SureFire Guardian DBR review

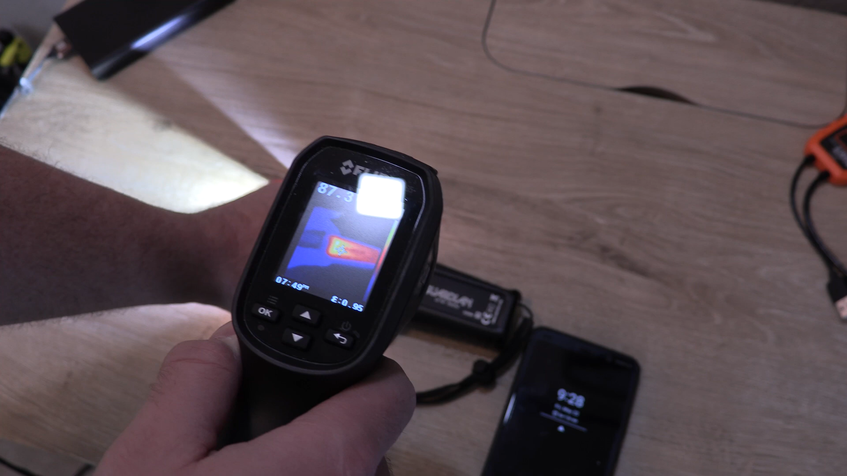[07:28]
it's nice that you have this as a backup but again I mean who would want to hold a
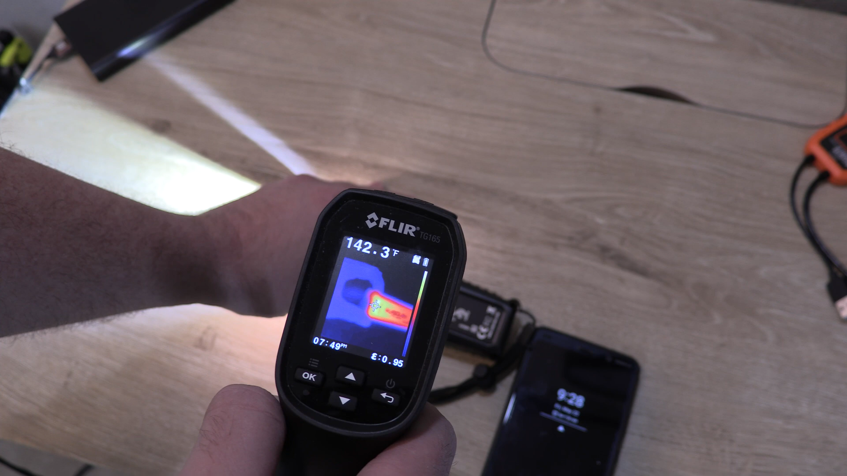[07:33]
On screen: spot 142.3°F
flashlight that's 145 147 degrees hot.
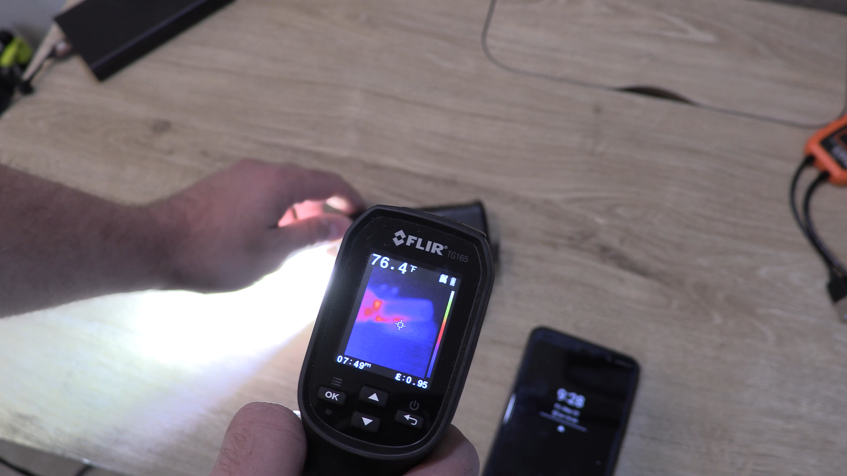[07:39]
On screen: spot 76.4°F
And so if we look at the other side here I mean it's hot but it's not hot hot it's in the 80s.